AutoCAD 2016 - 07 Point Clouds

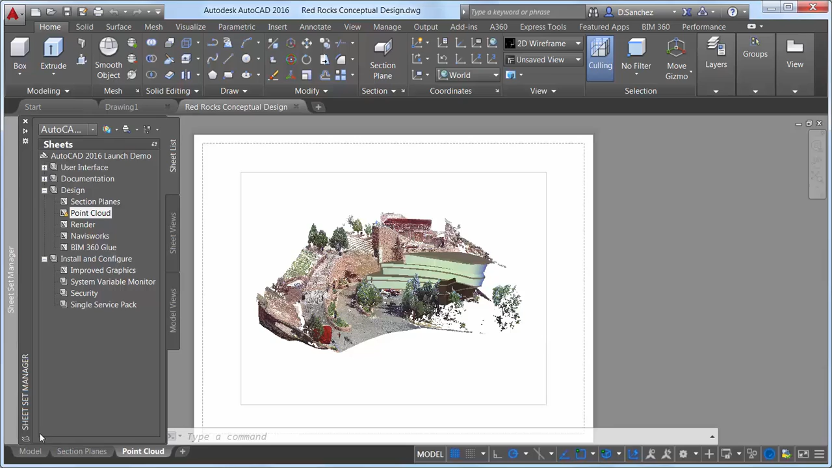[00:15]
AutoCAD 2016 offers significant enhancements to make working with point clouds easier and more efficient.
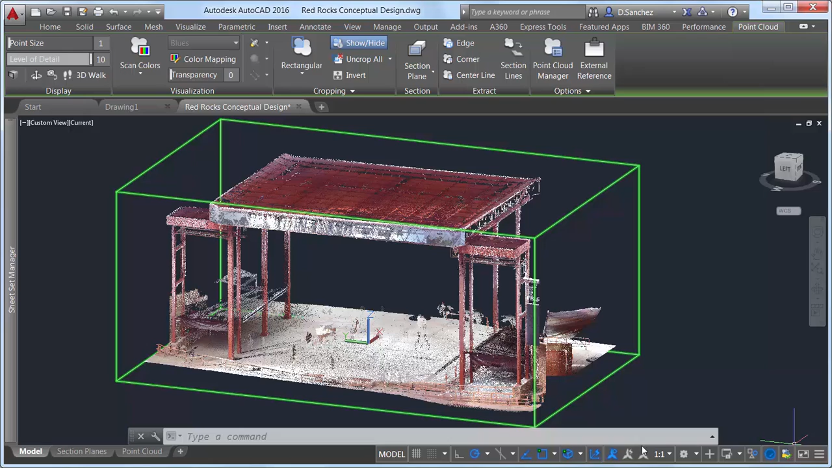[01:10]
A new section plane drop-down control has been added to the Point Cloud contextual ribbon tab. It enables you to create section objects for the selected Point Cloud for different orthogonal orientations or by specifying points.
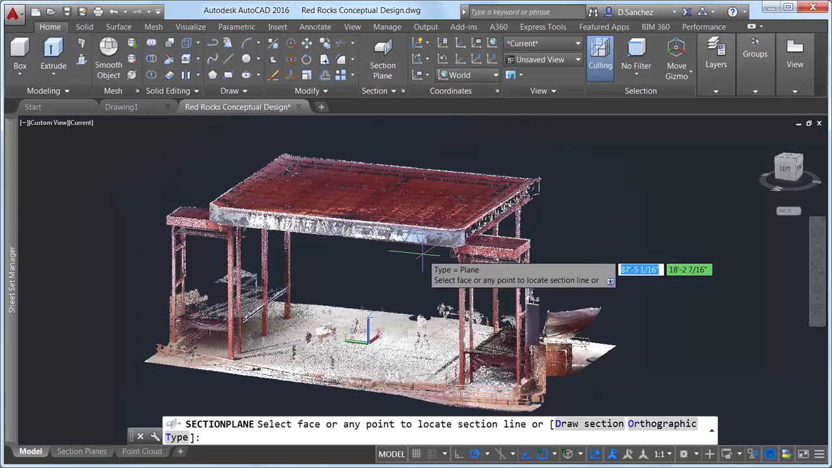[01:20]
If you use the two-point option, AutoCAD will automatically detect planar faces on the Point Cloud model, enabling you to easily align the section plane to the model.
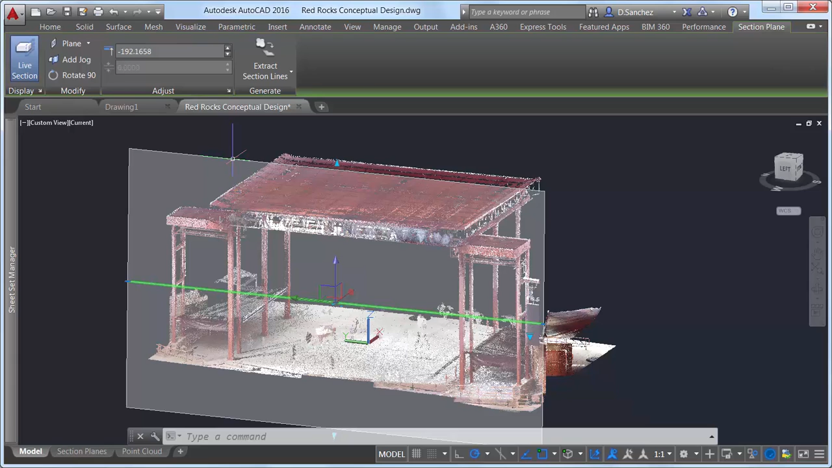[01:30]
With the section plane created, you can use typical section plane tools to specify the type and location of the Point Cloud section. Creating a thin slice enables you to better visualize
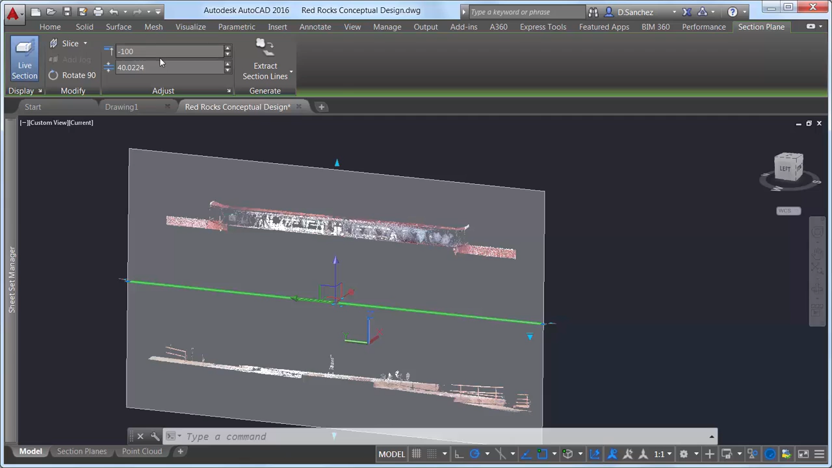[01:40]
what the section through the Point Cloud at that location looks like. And, using the new Extract Section Lines tool, you can actually generate geometry from the Point Cloud section.
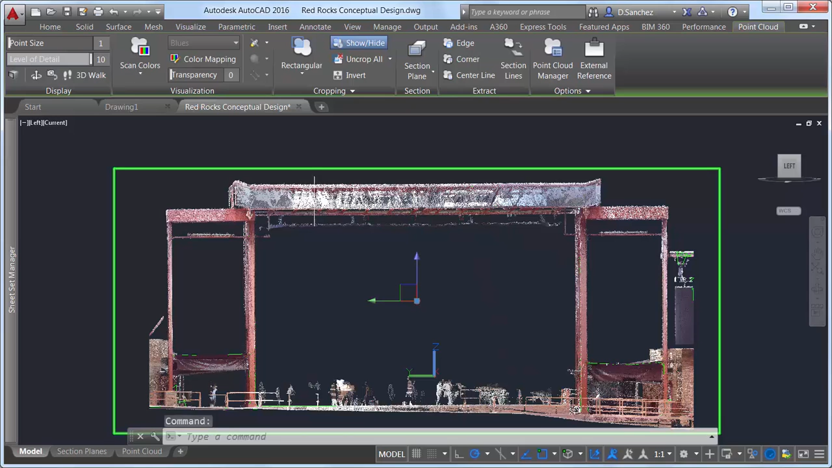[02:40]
To help address this, Point Clouds now support transparency. You can set transparency in the Properties palette and from the Point Cloud ribbon tab when a Point Cloud is selected.
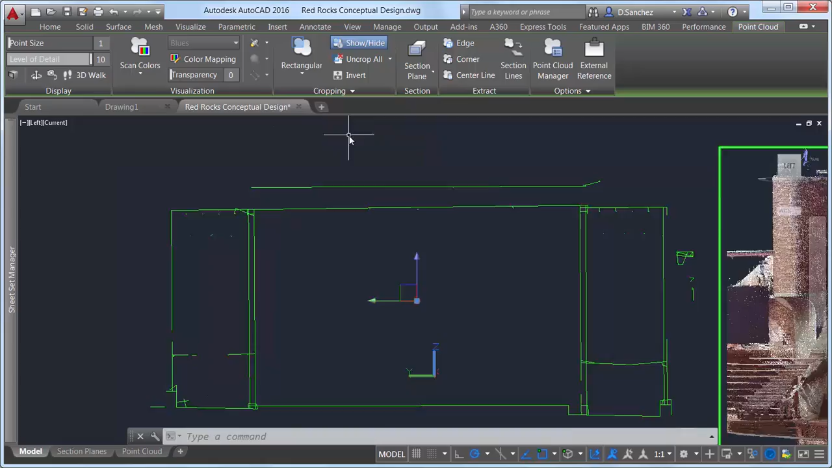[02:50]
To further aid in creating AutoCAD geometry from a Point Cloud, Dynamic UCS now supports Point Clouds. Simply ensure Dynamic UCS is turned on and all Point Cloud object snaps are turned off. If an attached Point Cloud file includes segmentation data, you can begin drawing on the face of that Point Cloud without having to manually change the UCS. As you pass the cursor over different faces, the UCS automatically aligns with them, allowing you to focus on your design and not the design tools.
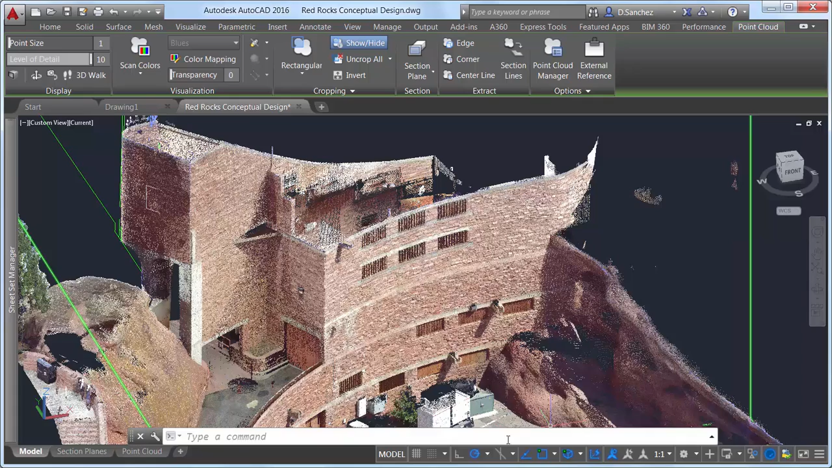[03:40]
3D object snaps in AutoCAD 2016 have been significantly enhanced to support Point Clouds to further aid in creating AutoCAD geometry from accurate Point Cloud data. New Point Cloud object snaps assist in snapping to edges, corners, and center lines, just to name a few. Using the nearest to edge object snap, you can snap to the edge of two intersecting planes, making it easy, for example, to draw a line along the edge of a wall.
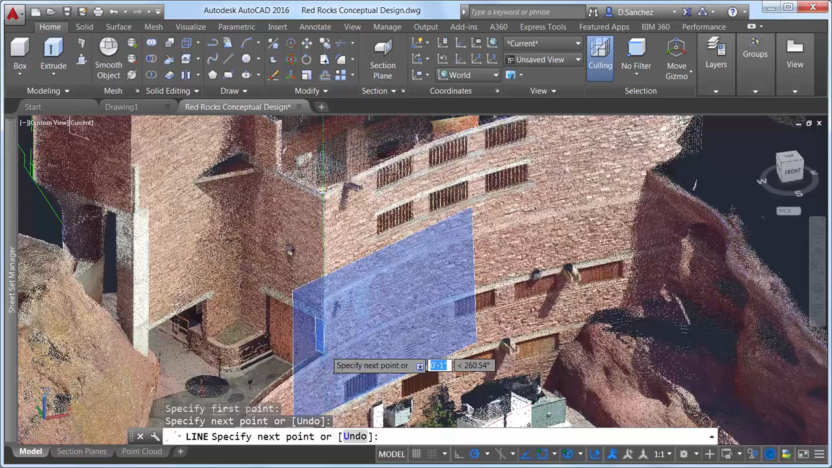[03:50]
The corner object snap is similar, but it detects the corner of three intersecting planes,
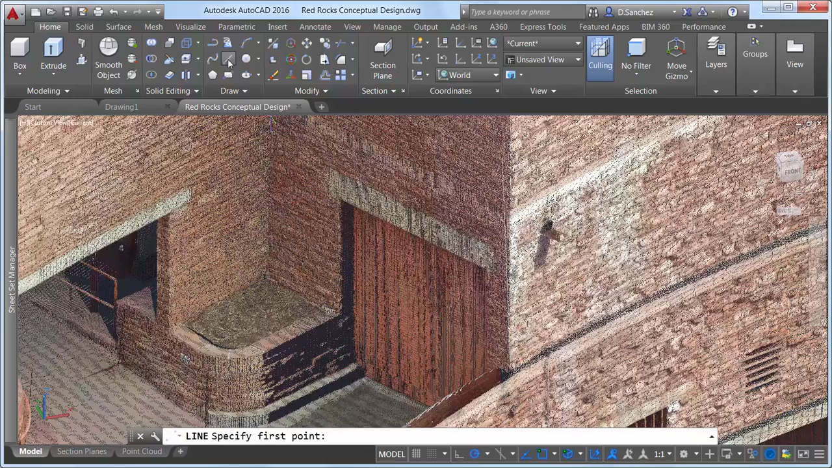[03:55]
enabling you to snap to the corners of the objects.
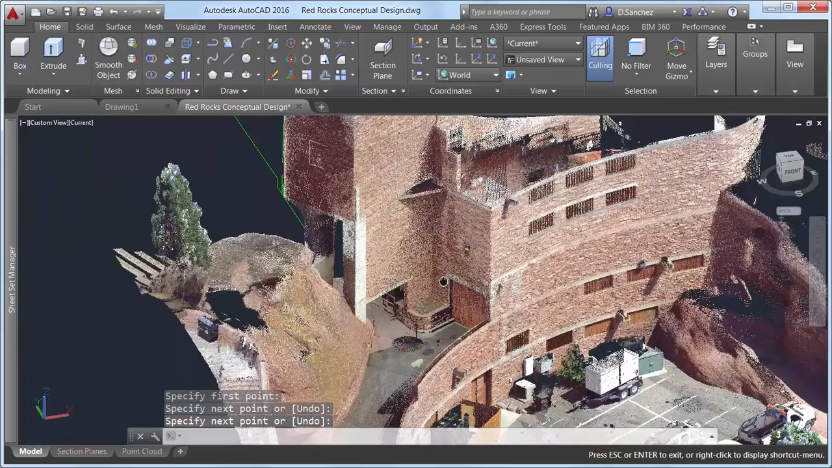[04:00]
The center line object snap detects cylindrical shapes, such as pipes, or in this case, the curved wall.
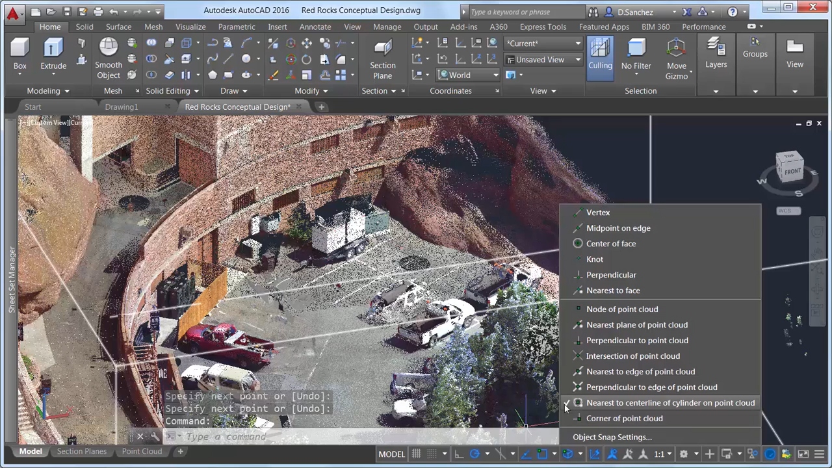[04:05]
By drawing a center line for the existing curved wall, as well as the previous line we created at the edge of the building, we can use AutoCAD's 3D modeling tools to begin developing a design that complements and integrates with the existing conditions.